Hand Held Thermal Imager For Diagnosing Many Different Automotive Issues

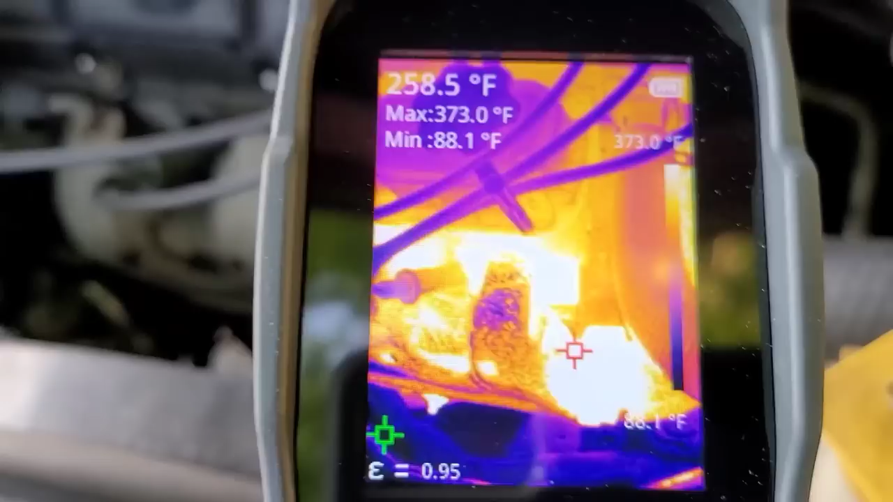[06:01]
On screen: spot 258.5°F, max 373.0°F, min 88.1°F, scale top 373.0°F
I'm going to move that down to the flange of the manifold there. That's showing. That's 247.
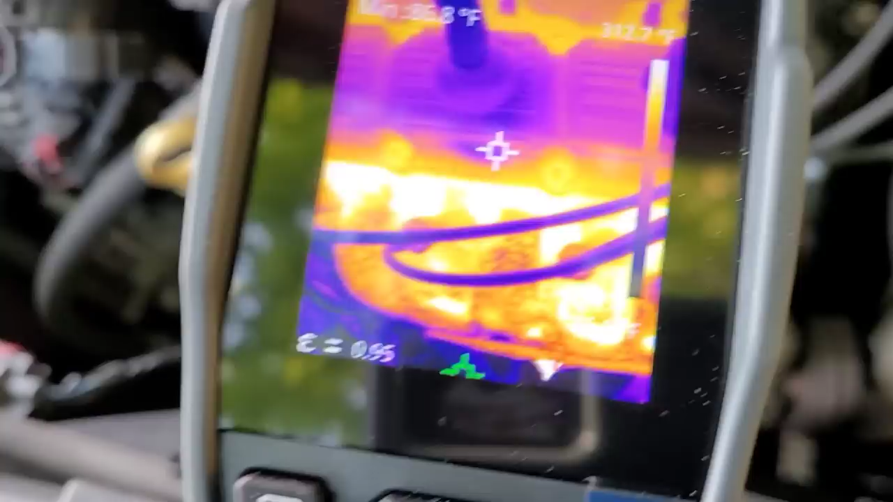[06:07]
I'm coming into the middle.
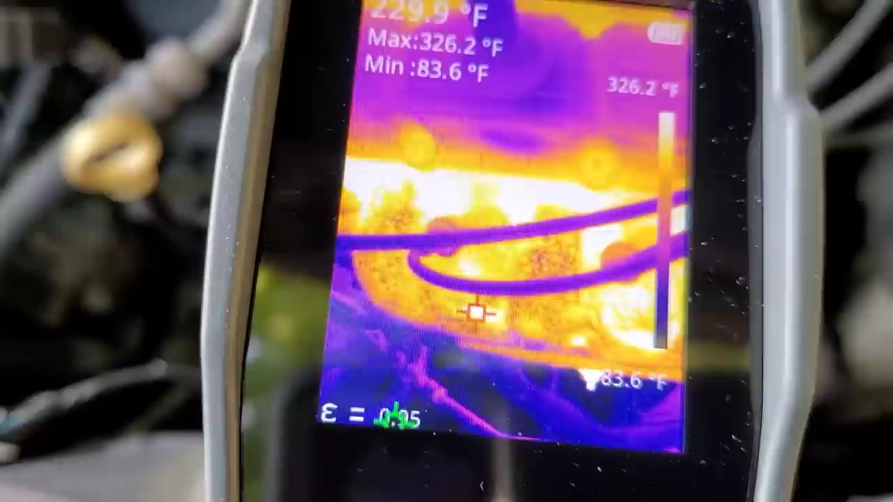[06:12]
On screen: max 326.2°F, min 83.6°F, scale top 326.2°F, scale bottom 83.6°F
Showing 233, 236, something in that range. The end one here.
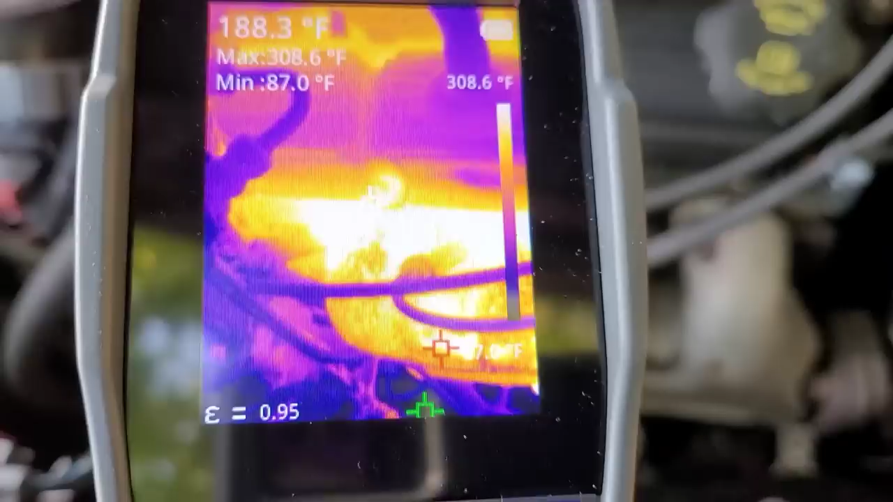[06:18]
On screen: spot 188.3°F, max 308.6°F, min 87.0°F, scale top 308.6°F
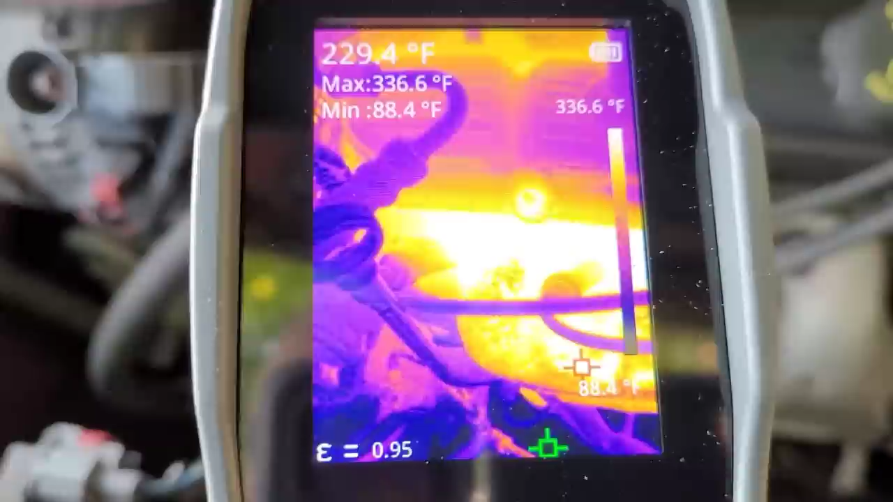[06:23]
On screen: spot 229.4°F, max 336.6°F, min 88.4°F, scale top 336.6°F, scale bottom 88.4°F
It's hard to film this and do this at the same time. 225-ish.
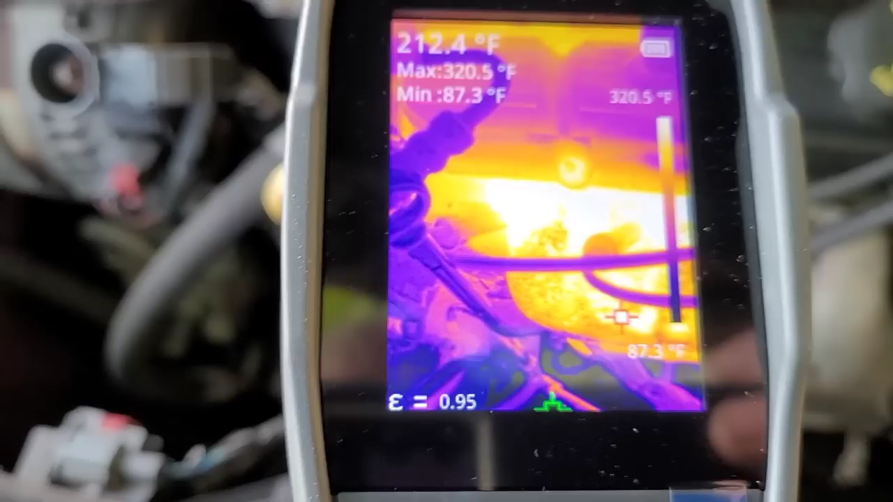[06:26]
On screen: spot 212.4°F, max 320.5°F, min 87.3°F, scale top 320.5°F, scale bottom 87.3°F
Okay, so they're... 234, 24, 255. There we go.
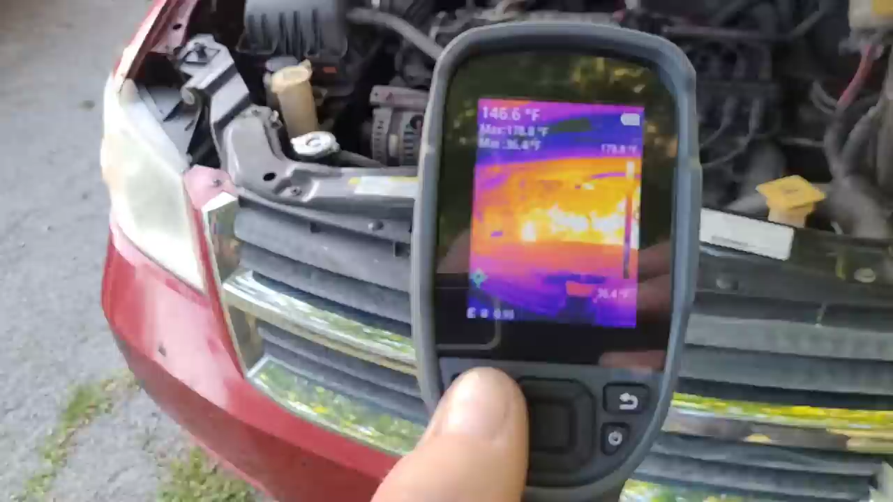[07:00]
Is that how you take a picture? Let's see. I literally just open this thing up.
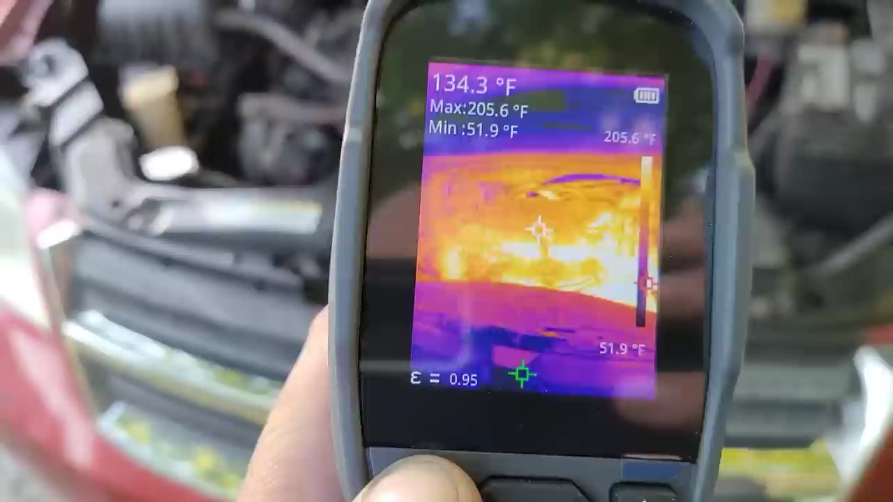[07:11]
On screen: spot 134.3°F, max 205.6°F, min 51.9°F, scale top 205.6°F, scale bottom 51.9°F
No? Maybe that's not how you take a picture.
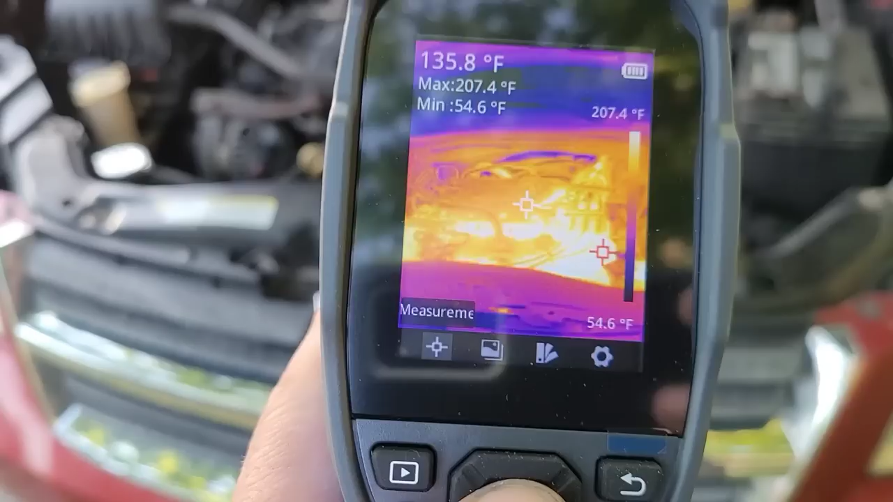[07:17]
On screen: spot 135.8°F, max 207.4°F, min 54.6°F, scale top 207.4°F, scale bottom 54.6°F
There's a way to take a picture. I'm not exactly sure how you do it. Hold on.
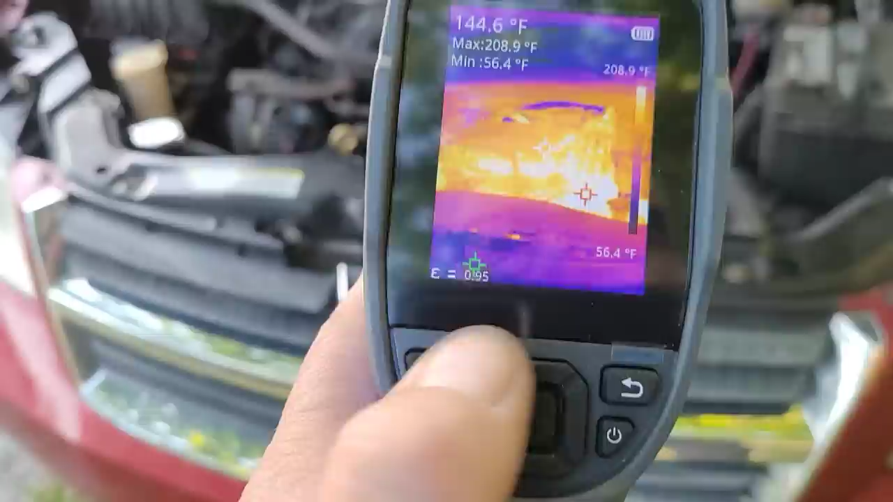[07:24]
On screen: spot 144.6°F, max 208.9°F, min 56.4°F, scale top 208.9°F, scale bottom 56.4°F
I know that's the light, this one. I don't know.
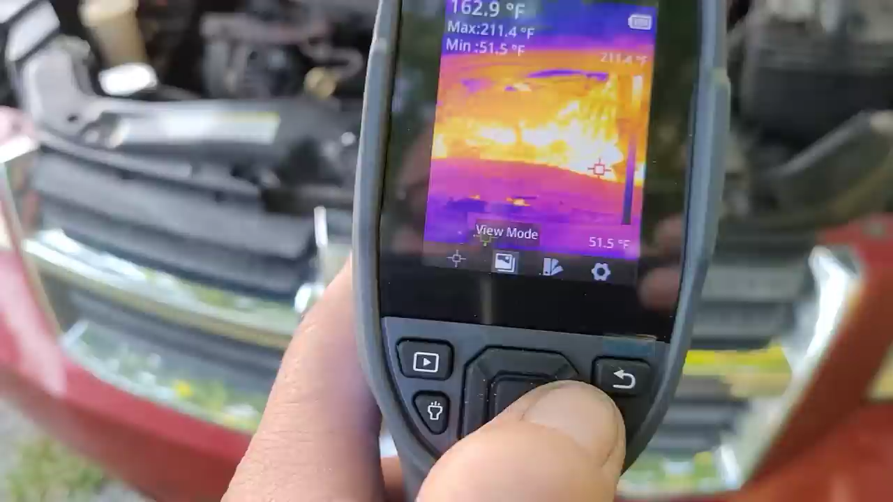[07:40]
On screen: spot 162.9°F, max 211.4°F, min 51.5°F, scale top 211.4°F, scale bottom 51.5°F
I've got to figure it out. There's a way to take a picture. I just don't know it.
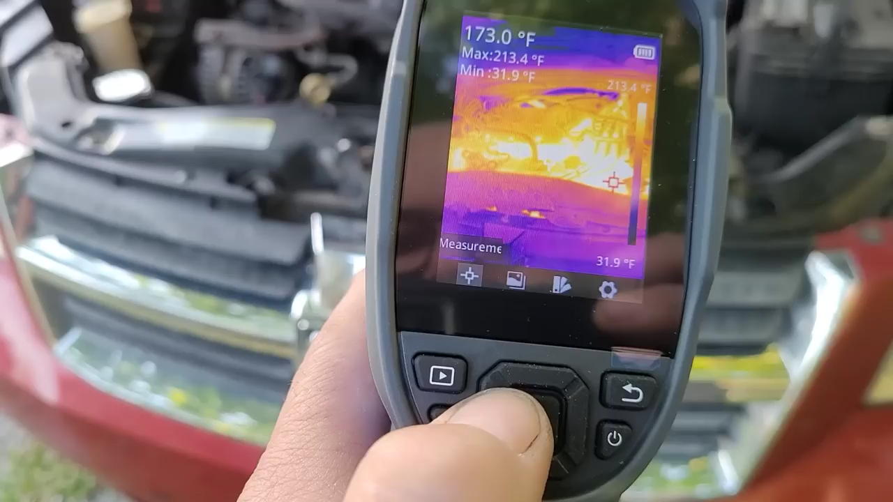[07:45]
On screen: spot 173.0°F, max 213.4°F, min 31.9°F, scale top 213.4°F, scale bottom 31.9°F
Measurement.
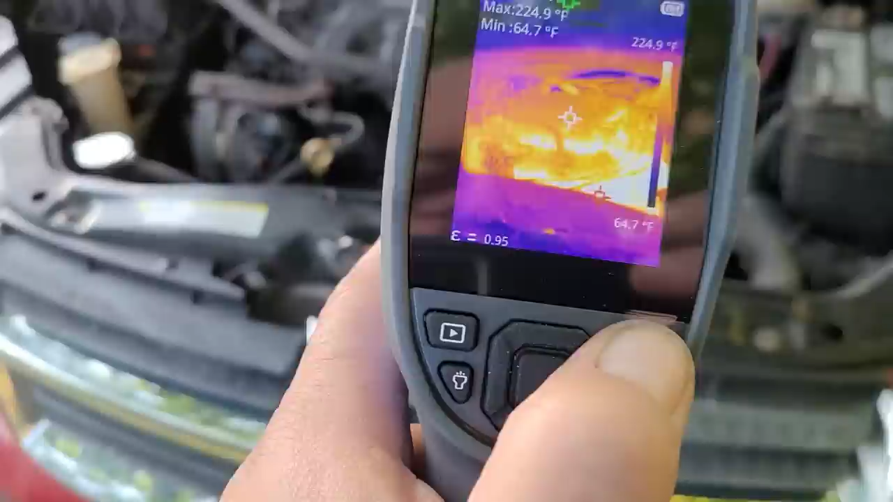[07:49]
On screen: max 224.9°F, min 64.7°F, scale top 224.9°F, scale bottom 64.7°F
I thought it was with this, but I guess it's not with this. Well, I will learn it. I will learn how this thing works.